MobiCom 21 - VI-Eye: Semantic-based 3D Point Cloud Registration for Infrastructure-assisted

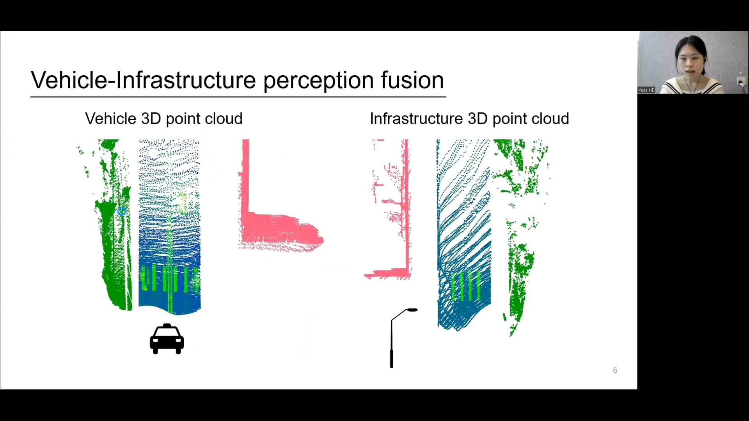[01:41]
In other words, the point clouds from vehicle and infrastructure need to be aligned in the same coordinate system, which is referred to as vehicle infrastructure point cloud registration.
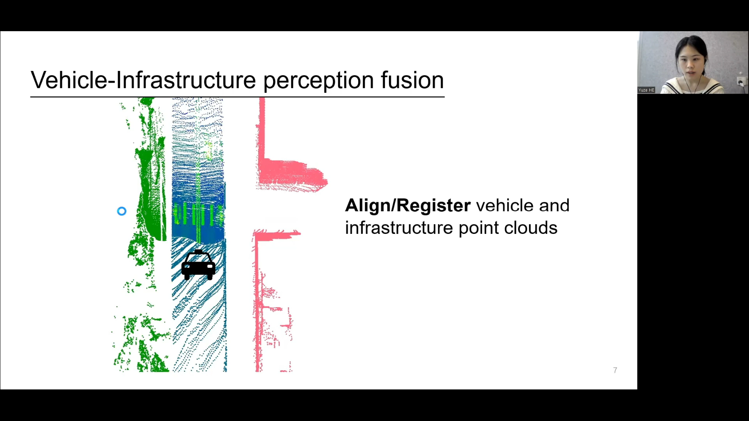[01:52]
We now use a real-world case study to motivate vehicle infrastructure point cloud registration. Here, two LIDAs are mounted on the vehicle and the roadside lamppost respectively.
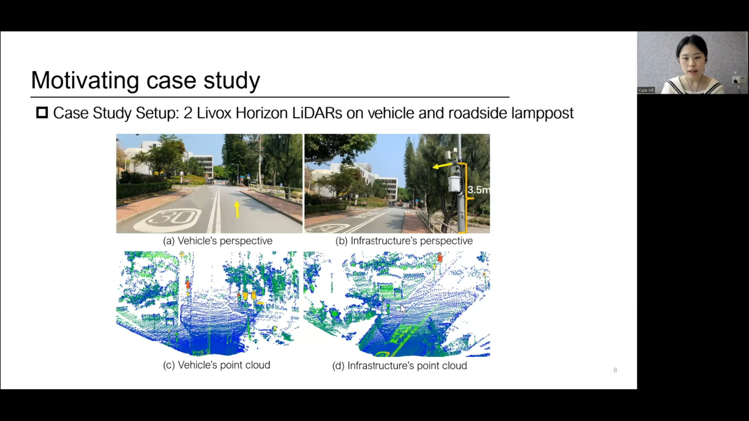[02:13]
Below are the vehicle's point cloud and the infrastructure's point cloud. Here we show the point cloud registration results.
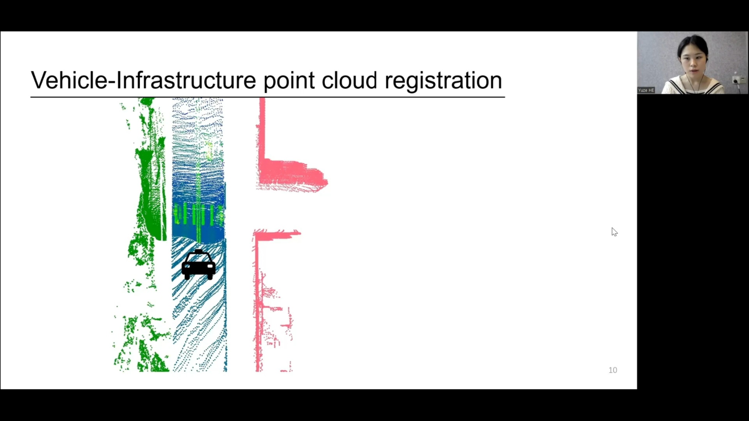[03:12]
Formally, vehicle infrastructure point cloud registration problem is defined as follows. Given the infrastructure point cloud and the vehicle point cloud, we need to find a transformation T that
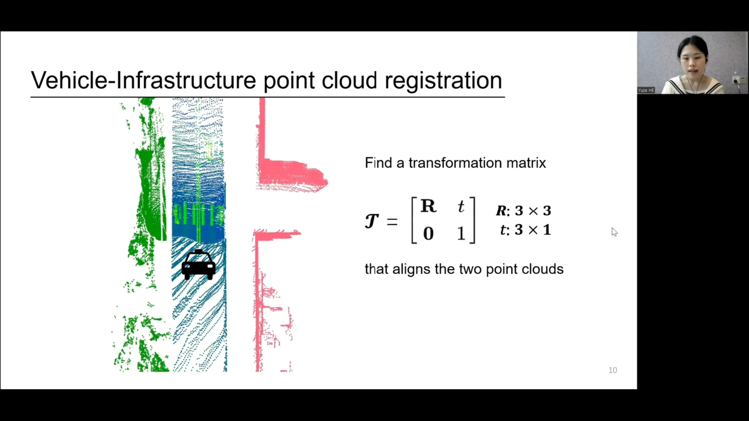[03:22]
consists of a rotation matrix R and a translation vector T. This problem presents several major challenges.
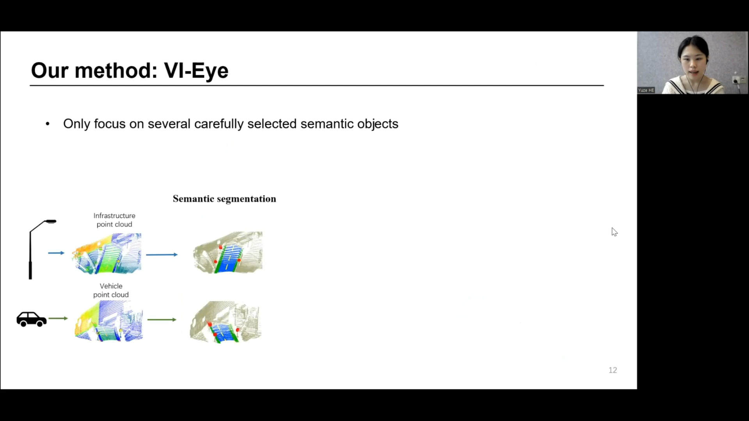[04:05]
Our core idea is to only focus on several carefully selected semantic objects and extract silency points from them.
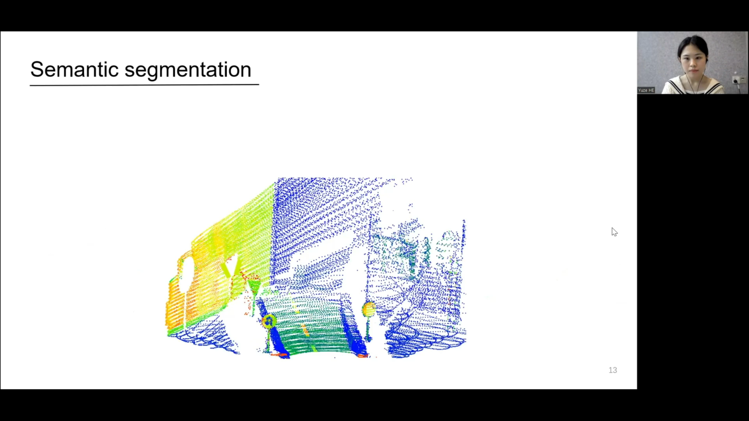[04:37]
We first segment points into instances with semantic labels and only extract four categories of semantic objects, including traffic signs, lane lines, curves, and road. These objects are most static, distinctive, and common objects in traffic scenarios, thus are robust to dynamic sense and can be easily recognized.
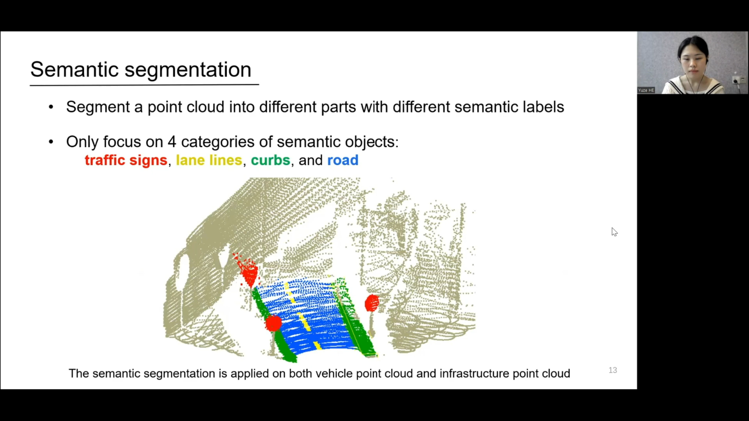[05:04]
Then, instances with regular shapes such as traffic signs and lane lines are used to extract silency points.
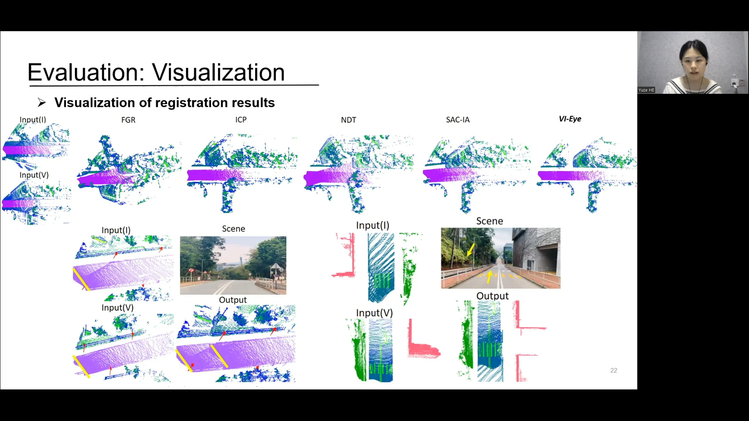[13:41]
We can see that VII achieves better registration results. The bottom left figure shows an example of the easy group. The bottom right figure shows an example of the hard group, where there is a large rotation and a small overlap between the LIDAS on vehicle and infrastructure.